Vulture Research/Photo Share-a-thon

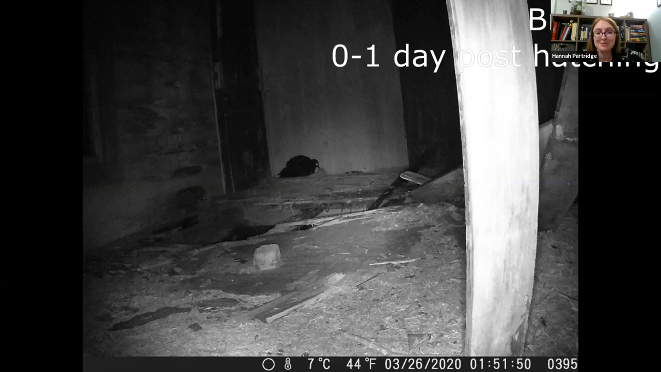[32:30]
okay and so at one of the sites we did set up a trail camera so we have a lot of really cool footage so I will play this video for you what this video is is essentially just the entire chick stage so for this first part of the video this is zero to one days post hatching so one of the chicks has hatched at this point and the second one is just starting to hatch and we'll be out the next day but this here is one of the adults and this little lump is one of the chicks it will get easier to see I
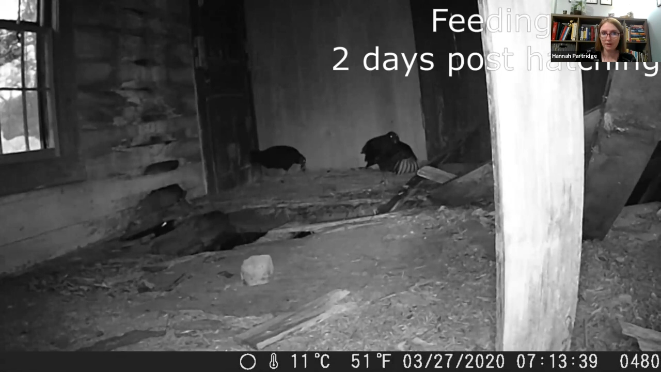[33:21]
so here you can see the adult feeding that chick that's a little bit bigger now
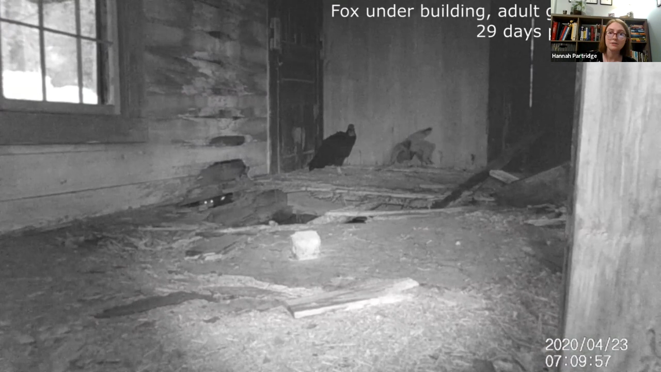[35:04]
both the adult and the chicks kind of starting to develop that defensive growling and defensive behavior
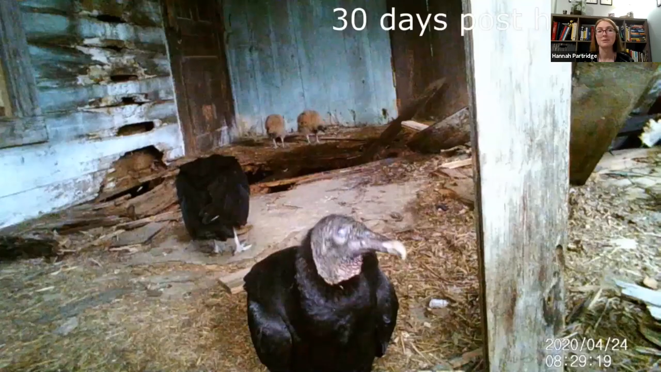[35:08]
this is another really interesting thing that we found in these videos
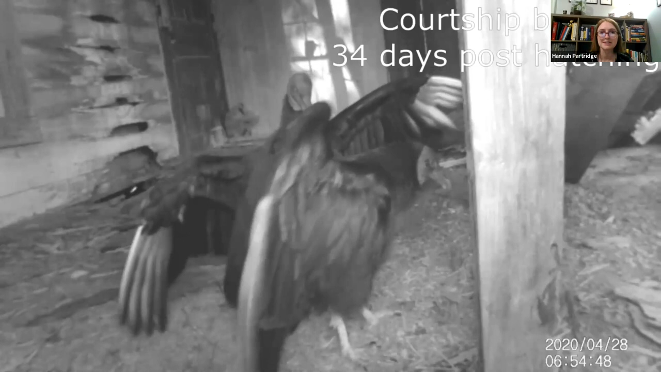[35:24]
so this is courtship behavior which from our reading is
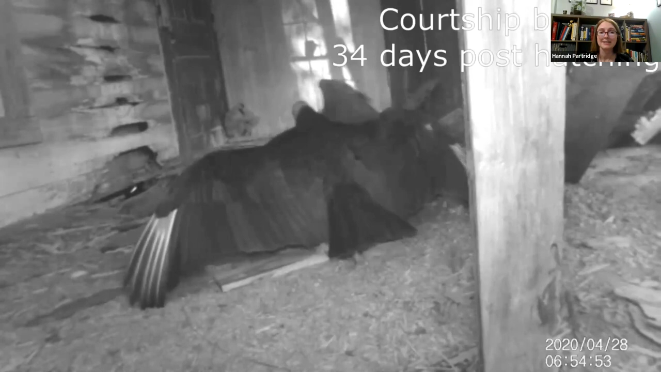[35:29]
if the birds have a first nest that fails they will attempt a second nest but we haven't seen any evidence of a second mating attempt when they
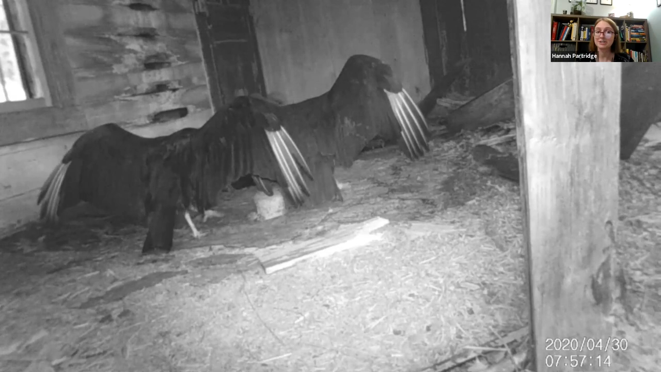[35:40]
do have a successful nest so we didn't actually capture a successful mating attempt just this behavior but it is really interesting to see this while they have two successful alive and healthy young
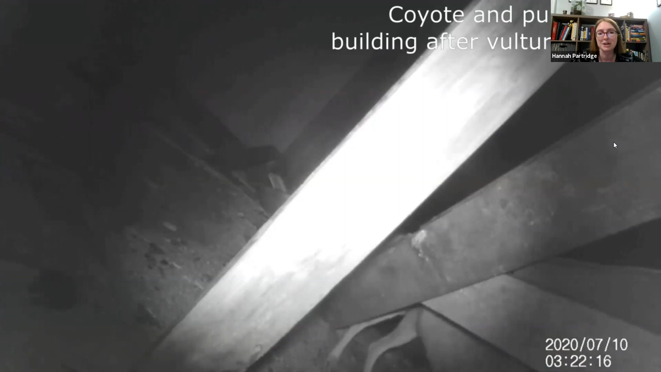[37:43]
And we did capture a few other species wandering through after they fledged. So this here's a coyote and there is a pup back there somewhere.
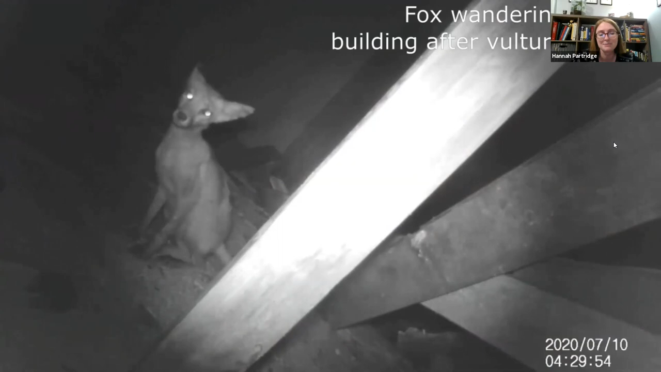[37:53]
So it's really hard to see. And then here's a fox as well. Just a couple of interesting extras. So this video and the trail camera footage as a whole, it really helps us get a lot of good information on how many times they're feeding the chicks and just their daily behavior. When are they present? When are they not present? And the chick growth. So how long is it taking them to grow and fledge, of course, but then also what's their behavior like at these different stages of their life?